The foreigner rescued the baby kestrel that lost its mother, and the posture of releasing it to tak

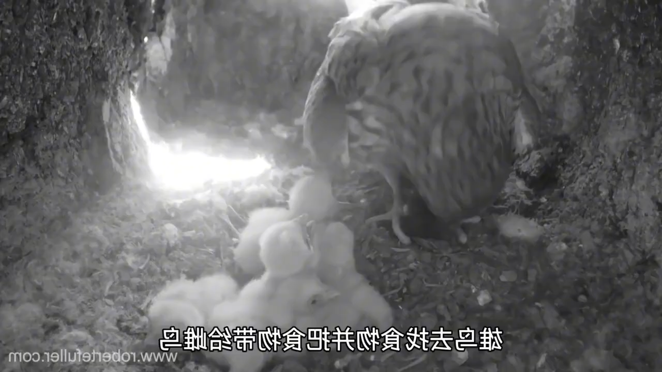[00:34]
The male provisions the food and brings it to the female but it's the female that tears the food up and almost tit-bits these tiny little chicks. So there's no other choice apart from bringing these chicks into captivity.